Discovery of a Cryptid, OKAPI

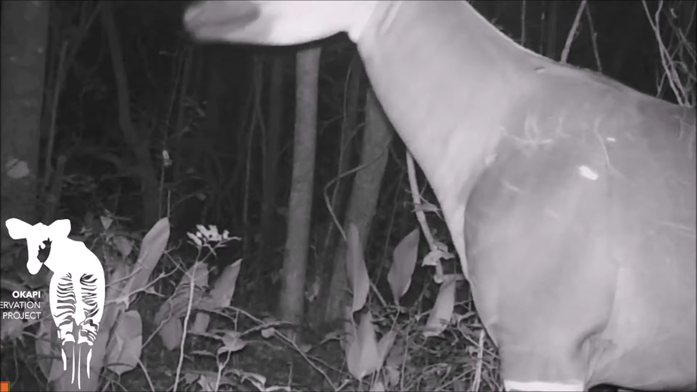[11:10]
This nocturnal and solitary herbivore exclusively inhabits the impenetrable forests of Welle and Aruimiaturi,